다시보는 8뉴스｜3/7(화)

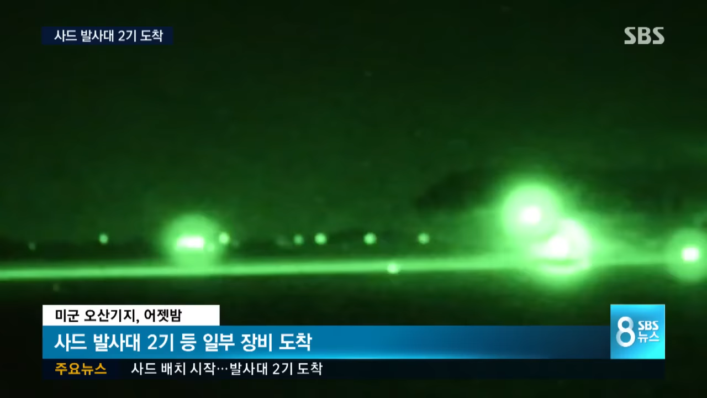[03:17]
어젯밤 미군 C-17 수송기에 실려 오산기지에 도착했습니다.
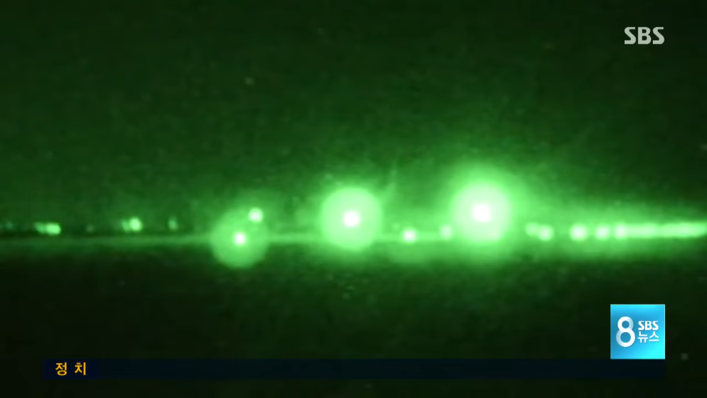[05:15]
한미 군당국은 사드 장비가 국내에 도착하는 장면을 일부 공개했습니다.